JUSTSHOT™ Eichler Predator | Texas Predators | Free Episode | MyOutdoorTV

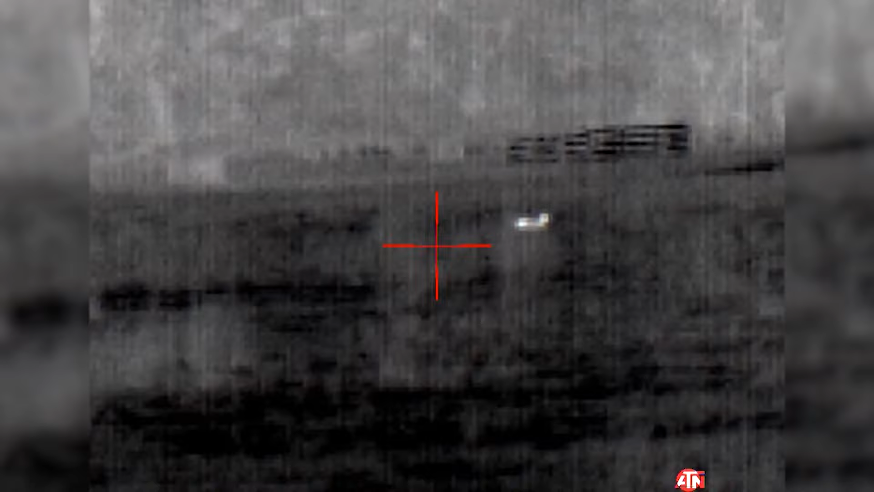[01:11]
Oh, that was an awesome running shot. Yeah, nice shot, sir.
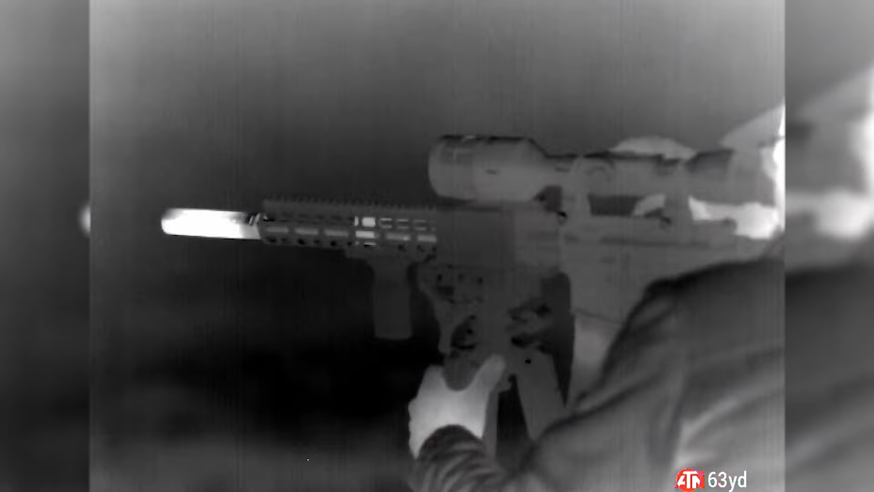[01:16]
We were driving and finding him and shooting him.
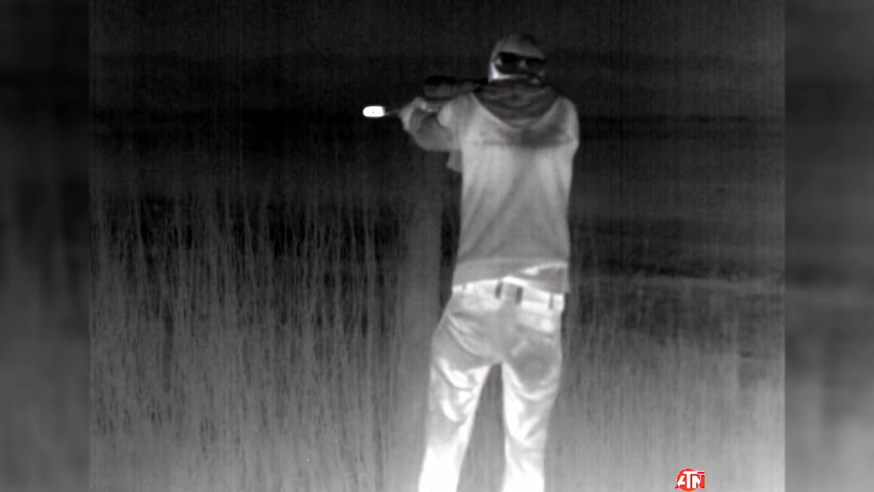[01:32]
Come here. Oh, you got him.
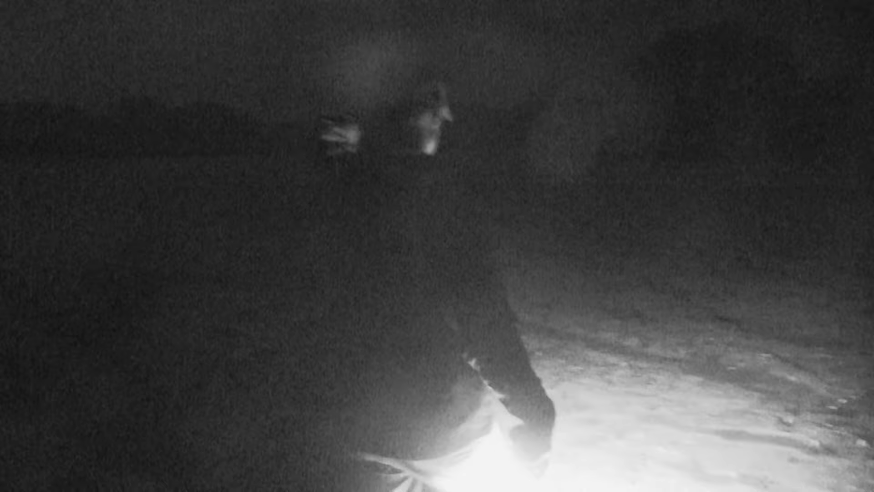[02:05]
Nice spot, Mike. Shoot him. Oh, my God. Oh, you got him that time.
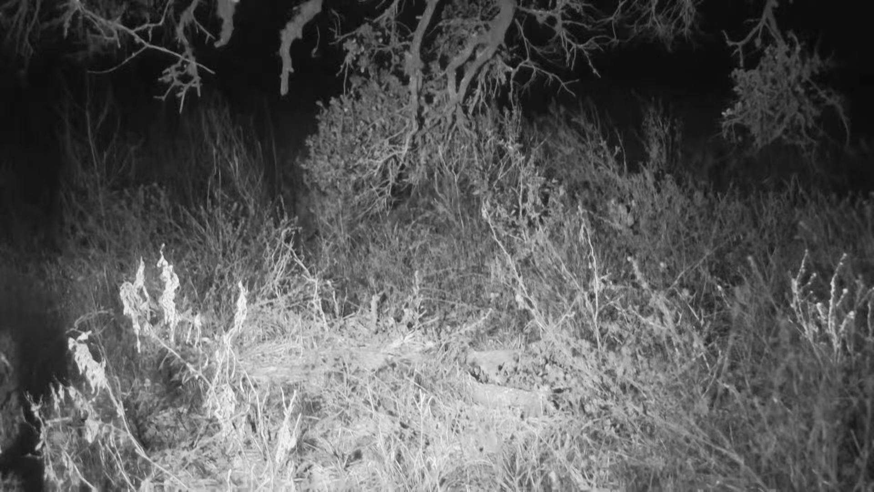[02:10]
Nice shot. Hey, here's the one you shot. That's the first one.
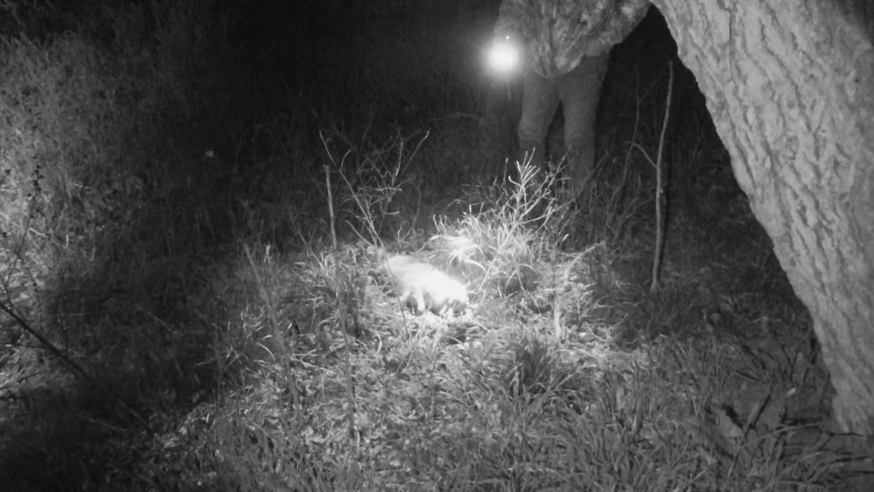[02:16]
Mike spotted the eyes up here as we were cruising through. We threw the thermal up there.
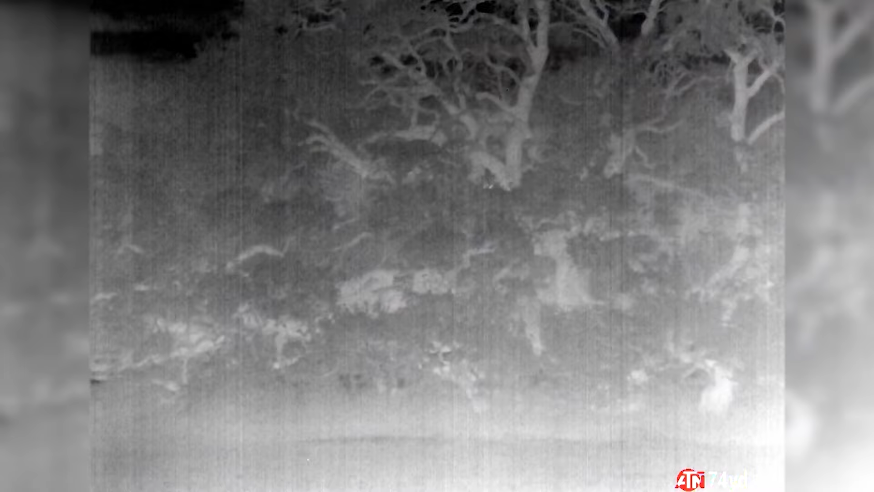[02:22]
Seth made one heck of a shot. I mean, it came flipping out of there, and then I think you hit the other one,
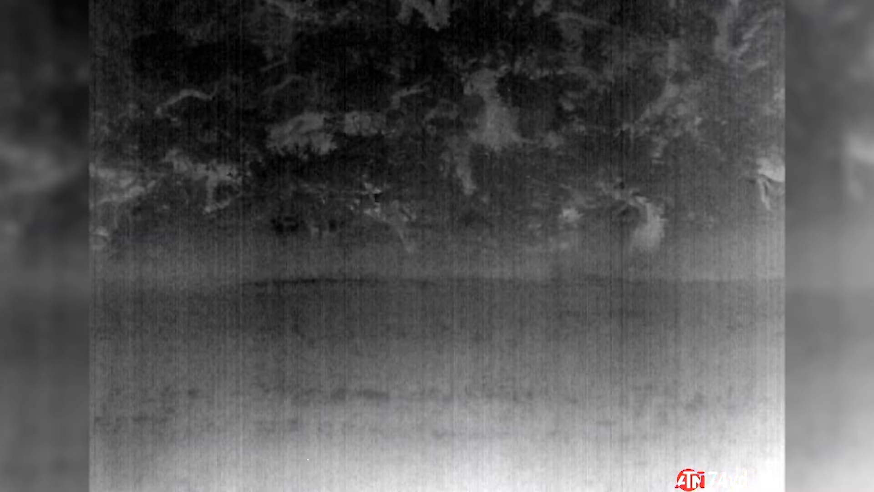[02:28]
and then your brother went a little crazy with the stagg arms, and he smoked it, finished off in the first one.
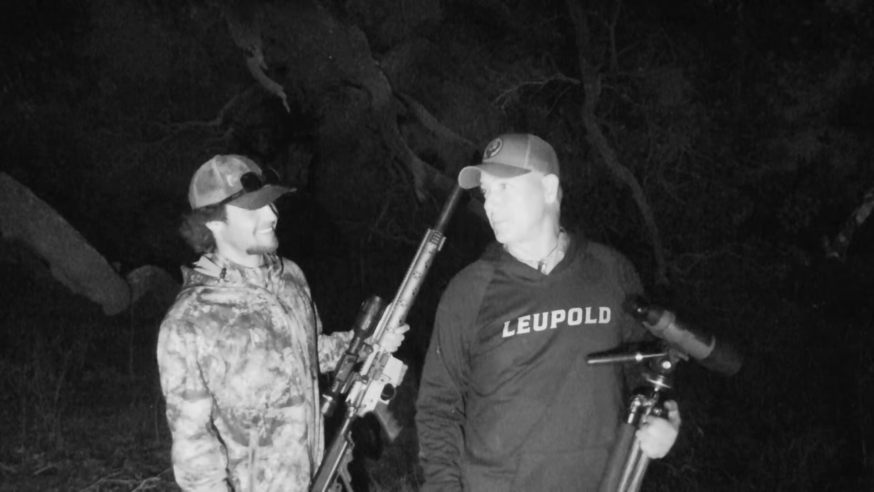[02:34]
So we have been smoking. We've been having a blast. Oh, yeah. Me and Seth sat out at one spot, and literally Seth shot,
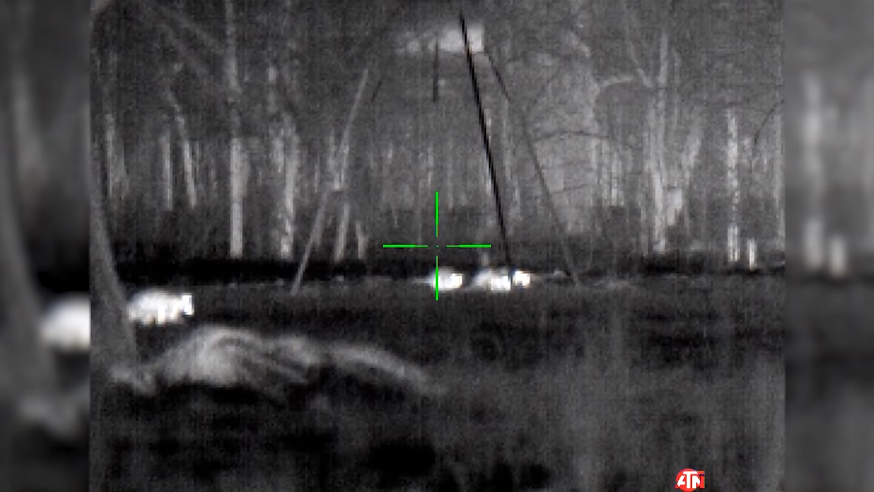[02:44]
I think, three raccoons and a possum in like five seconds. It was unbelievable.
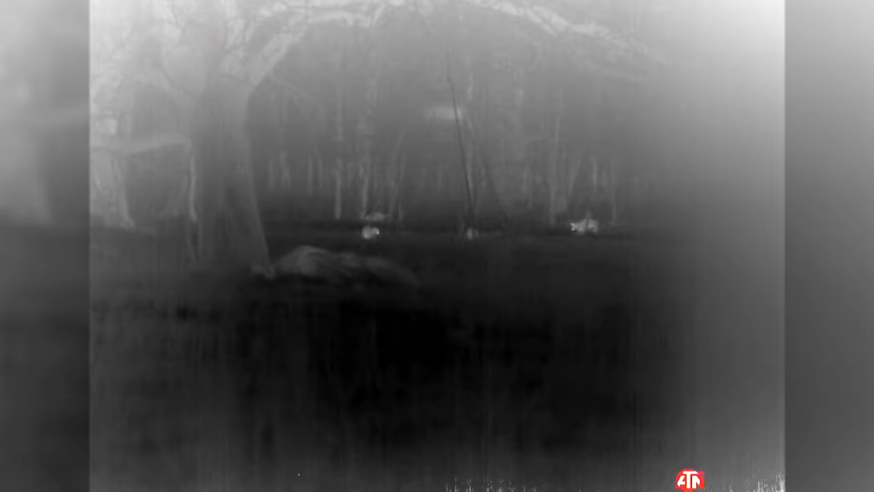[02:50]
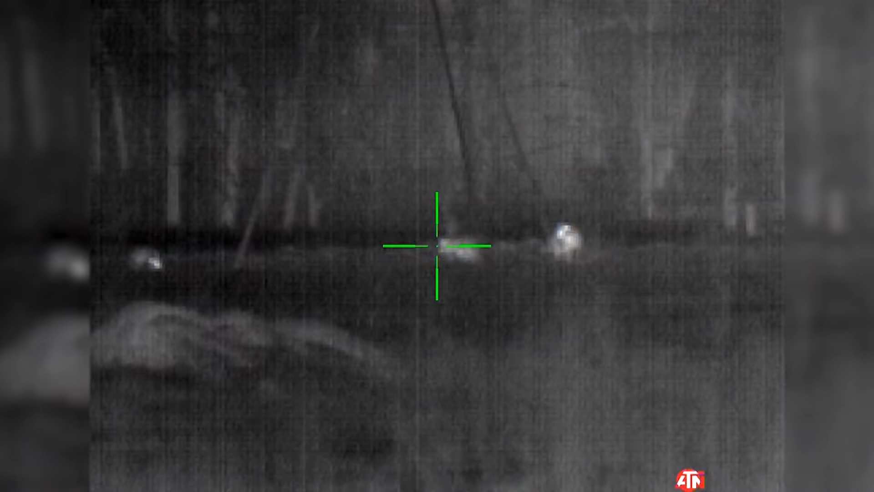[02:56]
Dead. Shoot the next one. Nice. Shoot that one. Oh, that's three down.
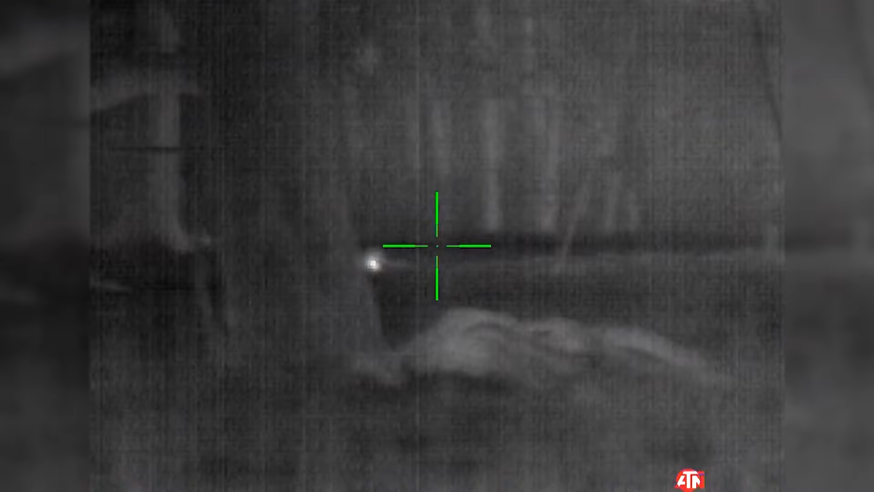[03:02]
Oh, my gosh. Nice shooting, Seth. That was sweet. We waited on him for a while waiting for the pigs, and finally just couldn't take it anymore.
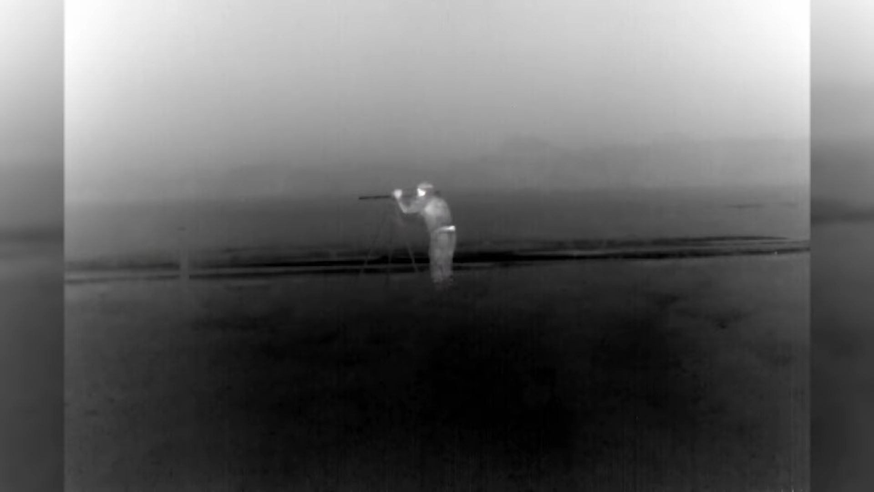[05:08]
I was running the ATN Thermal Binoculars and Trent
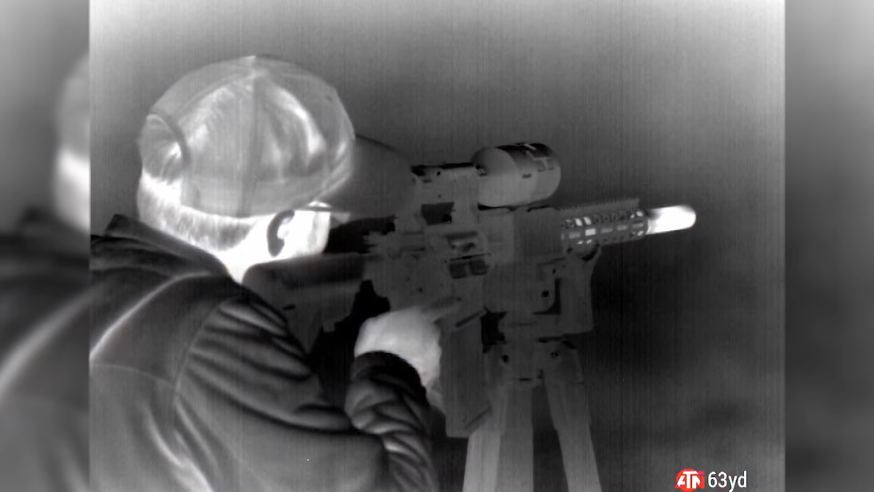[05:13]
and Jeb and Seth and even Mike were running the ATN Thermal Thors on top of
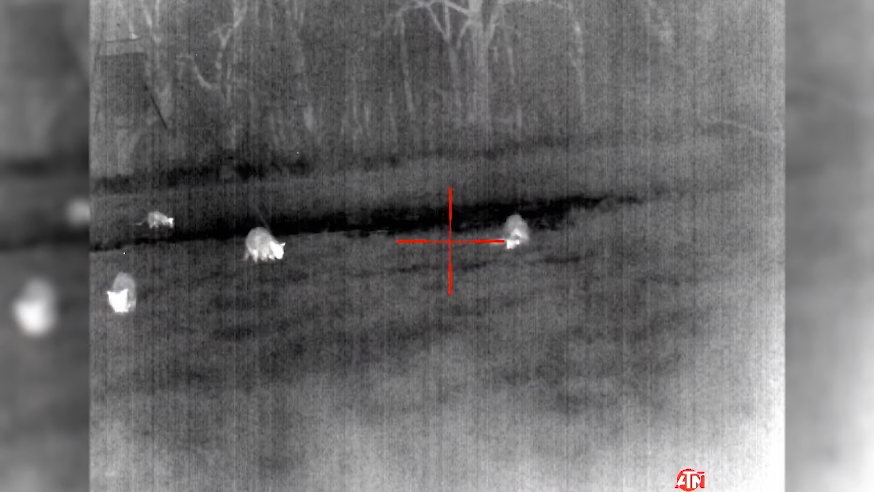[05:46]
At one point, Jeb and Trent went out to sit a feeder hoping that a hog would come in and I think they had seven,
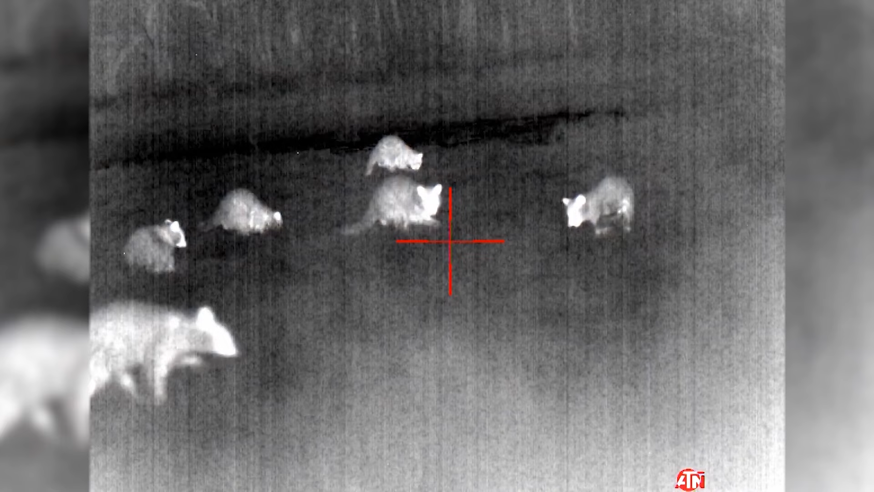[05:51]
eight raccoons at one spot. It was just unbelievable.
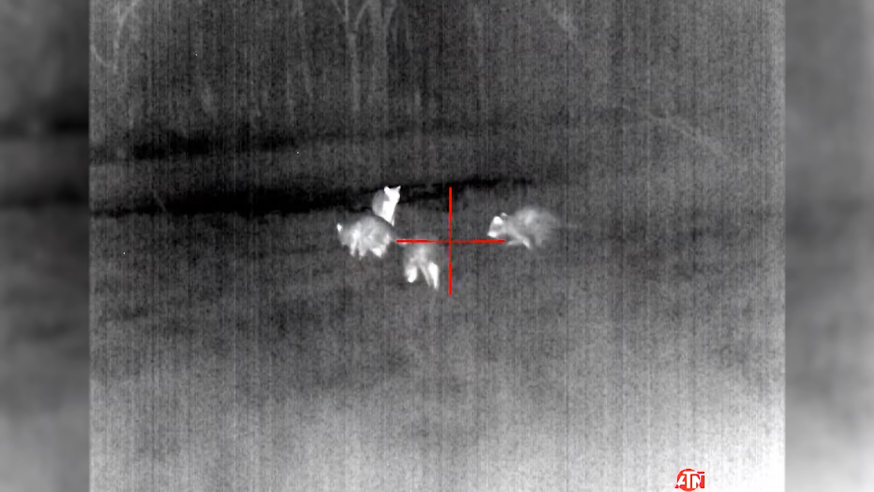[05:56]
I have never seen a place that had that many raccoons.
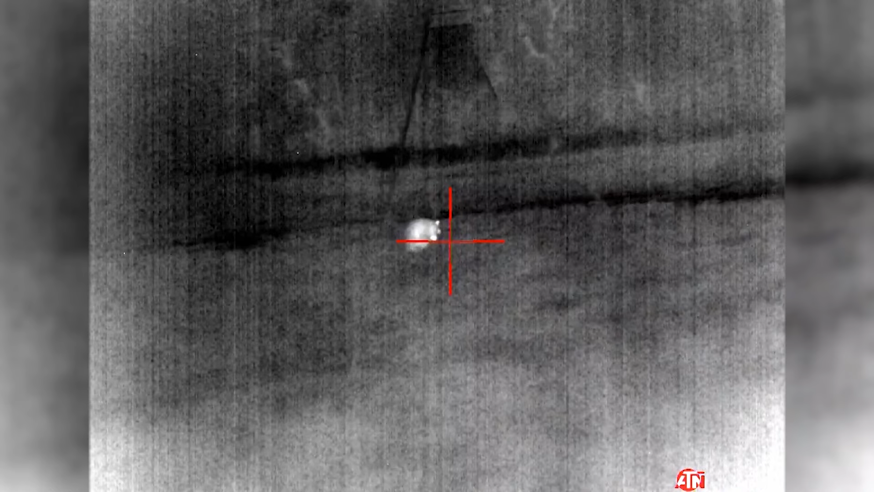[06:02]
Well, we had another successful night. No hogs came in, but at the last minute I decided to bag a raccoon.